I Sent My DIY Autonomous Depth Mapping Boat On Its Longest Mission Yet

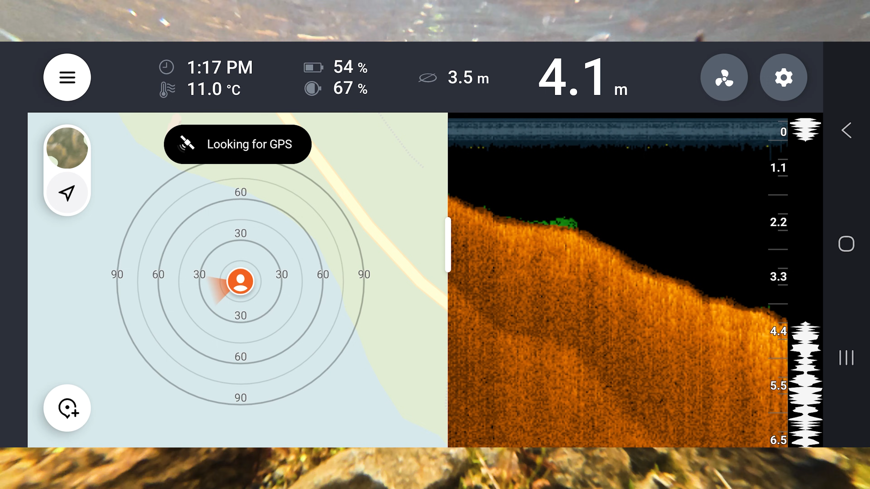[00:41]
On screen: depth 4.1 m, water 11.0°C
We couldn't even map properly because the GPS inside the fish finder couldn't get a stable fix.
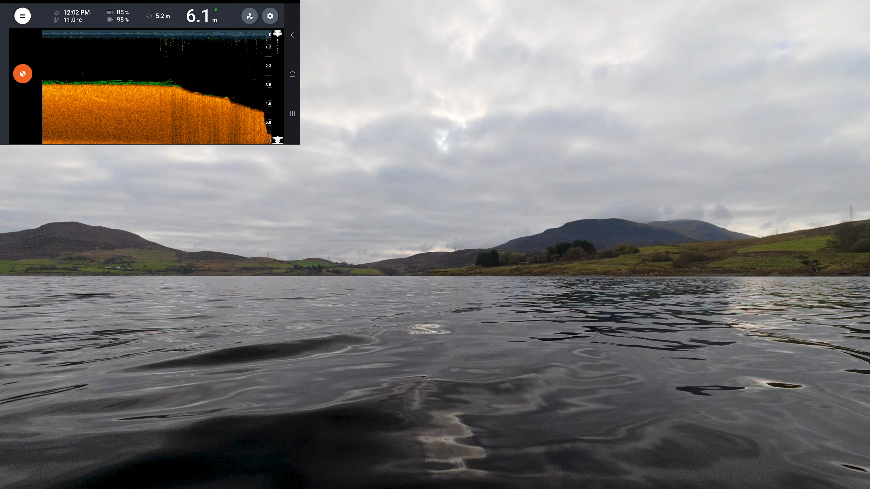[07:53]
On screen: depth 6.1 m
We immediately saw an improvement, and easily gained about 50% more range before we lost connection. It's still shallow by the lake standards, but seeing 8.1 meters of water beneath
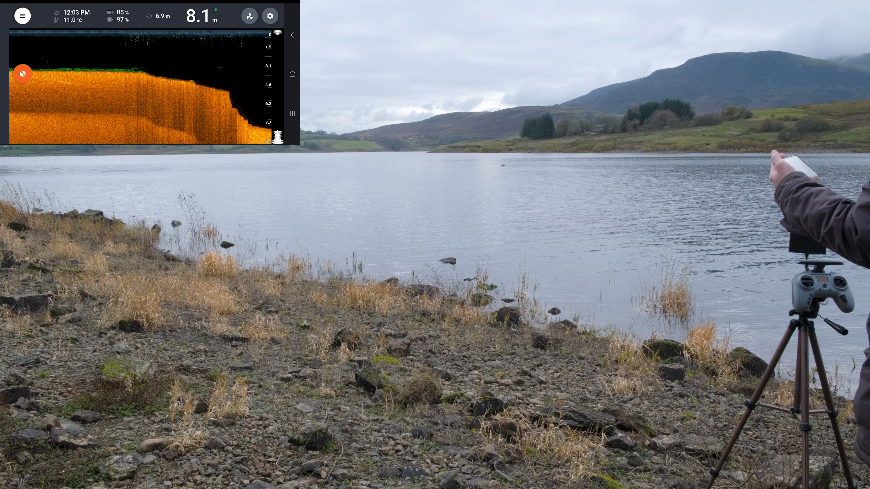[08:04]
On screen: water 11.0°C
the hull is still scary when you really think about it.
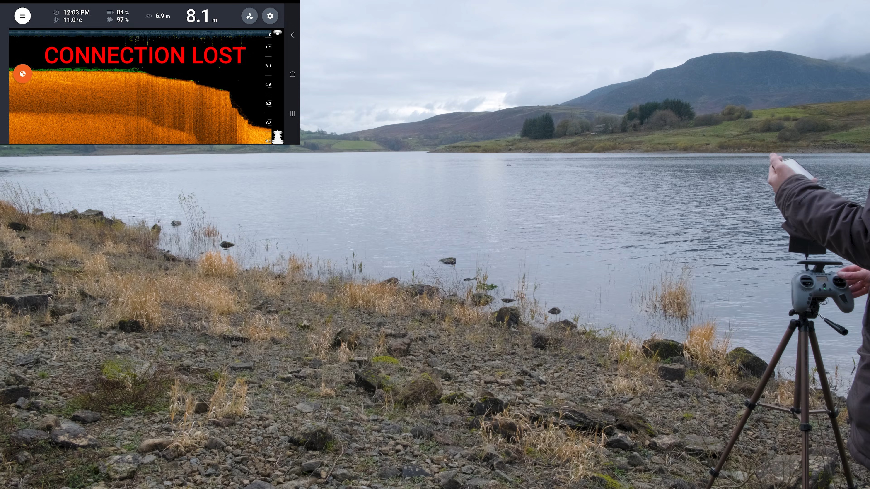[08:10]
On screen: depth 8.1 m, water 11.0°C
Once the boat had lost connection, we concluded that the range had definitely improved, but was not at the standard that we wanted.
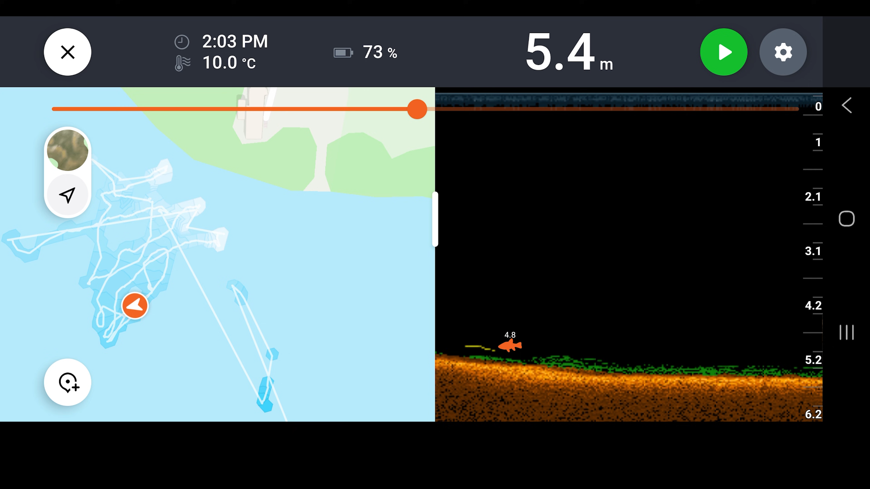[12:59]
On screen: depth 5.4 m, water 10.0°C
We then managed to see some fish through the fish finder. We had some glitches but we kept a stable enough GPS
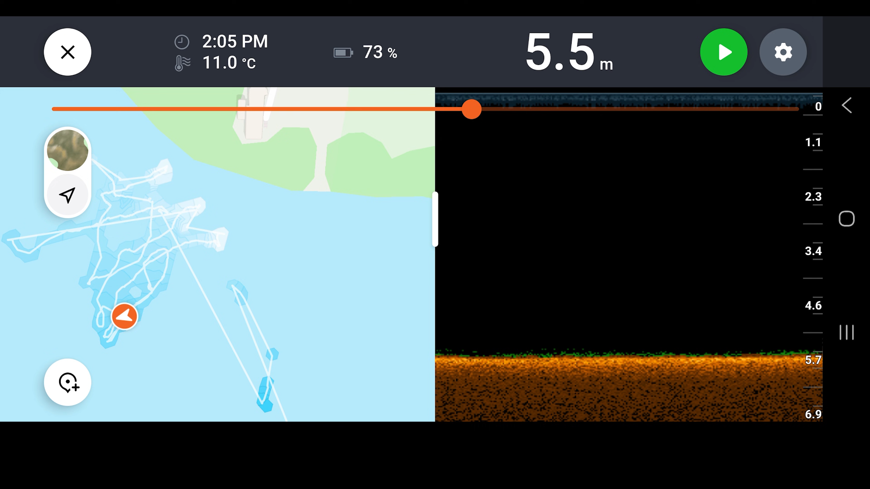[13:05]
On screen: depth 5.5 m, water 11.0°C
fix the whole time and was able to achieve our first proper depth map using the boat.